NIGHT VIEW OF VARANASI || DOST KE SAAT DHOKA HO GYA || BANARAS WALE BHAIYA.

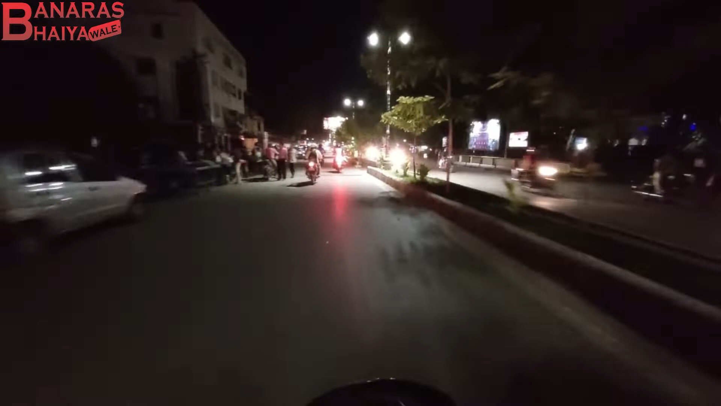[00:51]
कि बनारस के रात के नजारे दिखाते हैं रात में बनारस कैसा दिखता है आप लोग देखो आज फुल्ली एकदम मस्त
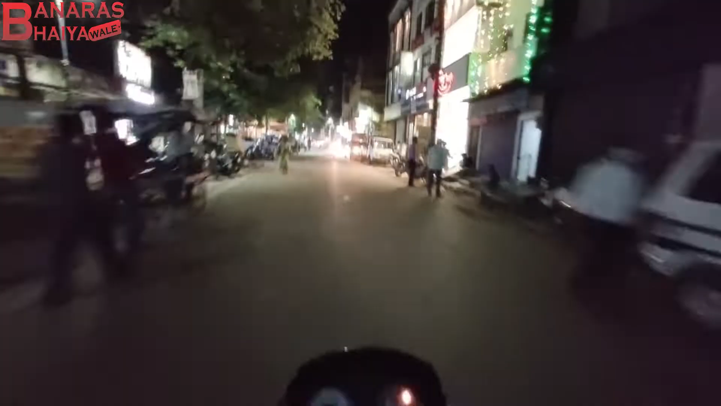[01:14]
रात में यह जितना दिन में खुब्सूरत लगता है ना उससे ज्यादा खुब्सूरत रात में लगता है